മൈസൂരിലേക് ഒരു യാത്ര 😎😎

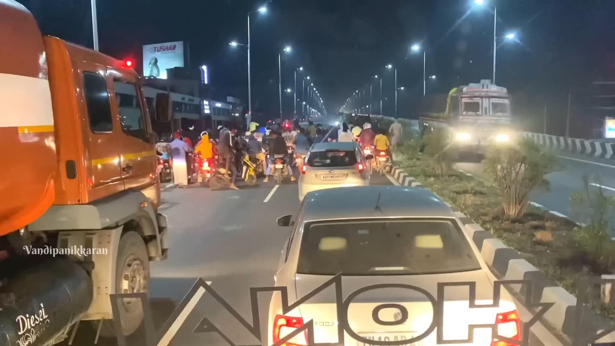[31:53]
അപ്പോൾ ഇവിടെ നഗരന്മാർ നമ്മുടെ റൂട്ടിൽ കിടന്ന് കാണിക്കുന്നുണ്ട്. കാളയോട്ടം കാളപ്പുറത്ത് വയ്ക്കുന്നുണ്ട്. ഓടിക്കേ നാഷണൽ ഹൈവേ ആണ്, ഹൈവേ അല്ലേ പരിപാടി.